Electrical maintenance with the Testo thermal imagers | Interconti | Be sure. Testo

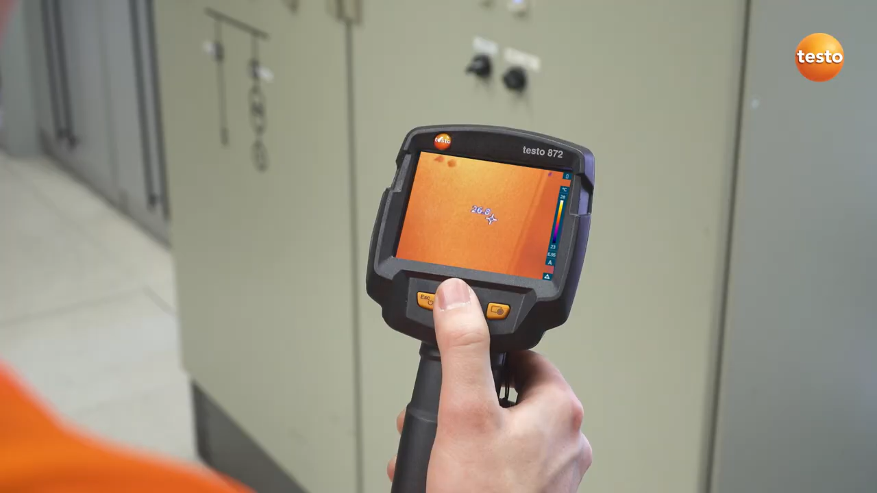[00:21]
In addition to the ambient temperature and scale, we first have to set the emissivity of the measurement object, in this case an emissivity of 0.95 is recommended.
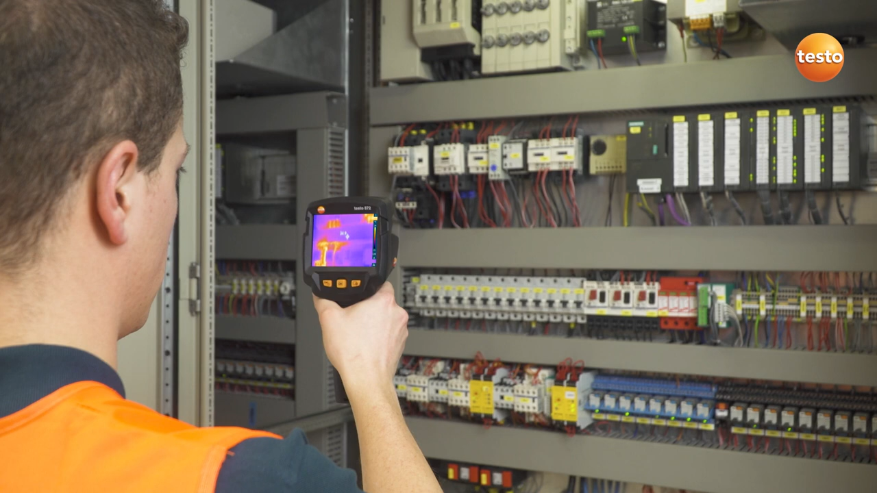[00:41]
In the switching cabinet, we're looking for overheated components.
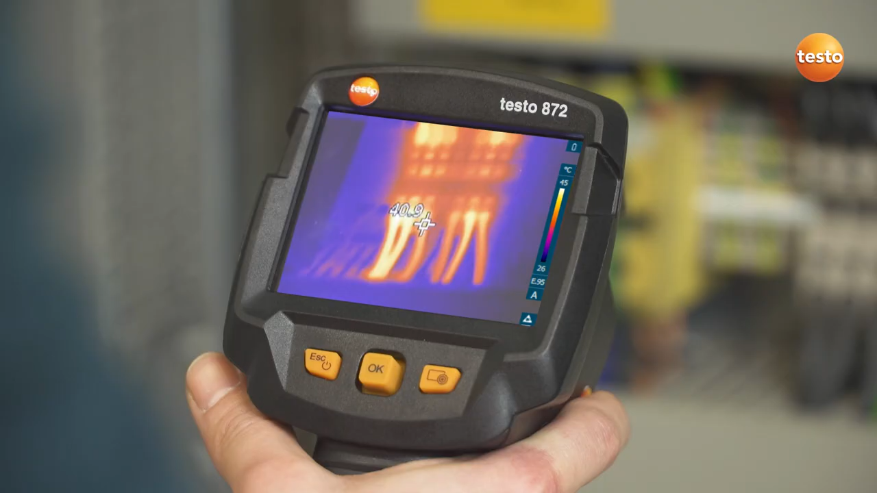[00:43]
On screen: scale top 45°C, scale bottom 26°C
They are often very small. That's when the IFOV Warner can be very useful.
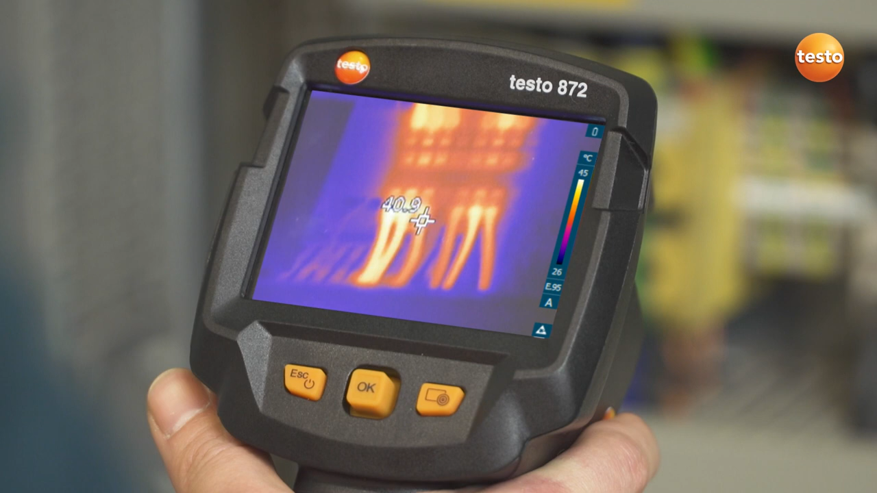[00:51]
On screen: scale top 45°C, scale bottom 26°C
It visualizes which measurement object can be measured from which distance,
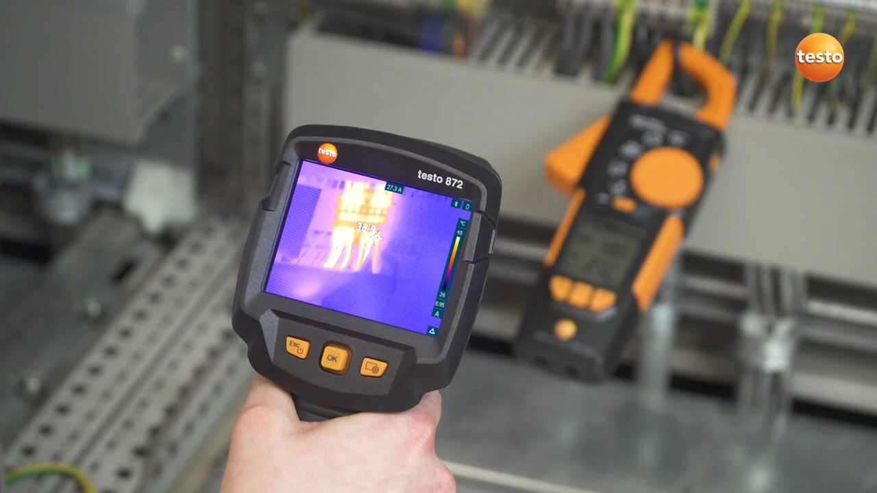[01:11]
This allows you to see in the thermal image whether there is voltage or output at exactly the component being examined.
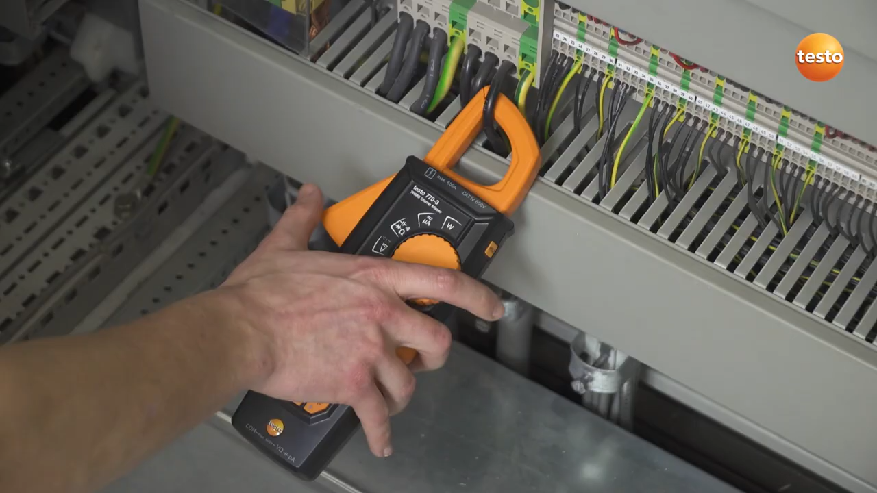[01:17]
These measurement values are also saved, together with the recorded thermal image,
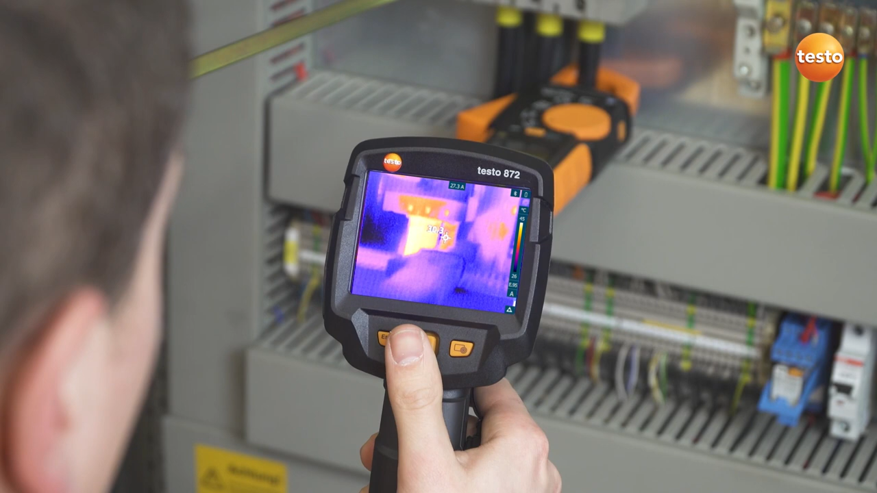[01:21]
and can be used in the analysis for an optimum evaluation of the electrical components.
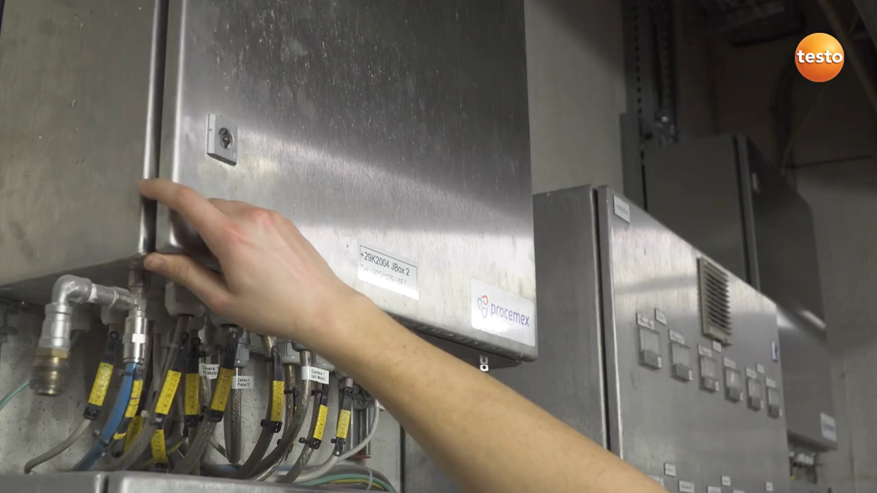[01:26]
The switching cabinets of machines can of course also be quickly tested with a Testo Thermal Imager.
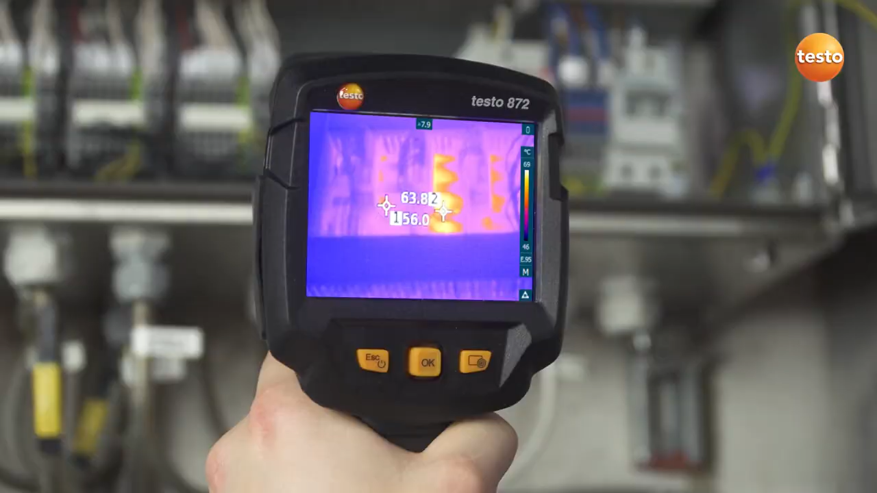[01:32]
In these cases, the ΔT function allows the temperature values from two freely selectable measurement points to be directly compared, and the differential temperature read off.